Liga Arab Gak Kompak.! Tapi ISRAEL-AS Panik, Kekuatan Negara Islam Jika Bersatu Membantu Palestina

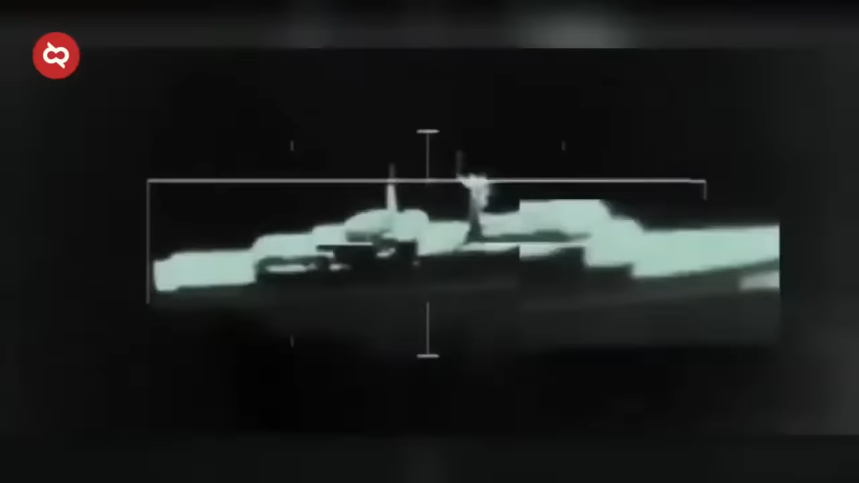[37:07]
Hanya dengan satu kali tembak dengan torpedonya, S-139 sukses menghancurkan satu kapal perang.